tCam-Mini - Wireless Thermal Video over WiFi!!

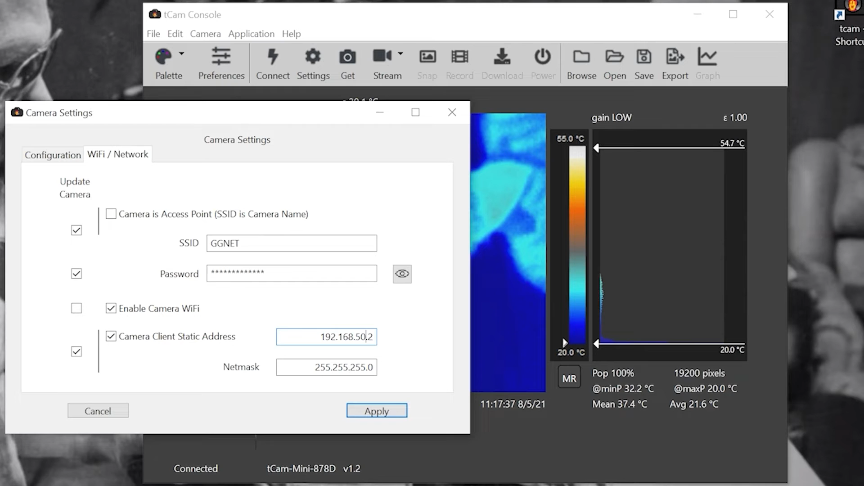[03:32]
On screen: scale top 55.0°C, scale bottom 20.0°C
If you're already connected to your router like I am, you can just click the connect button twice to reset your connection.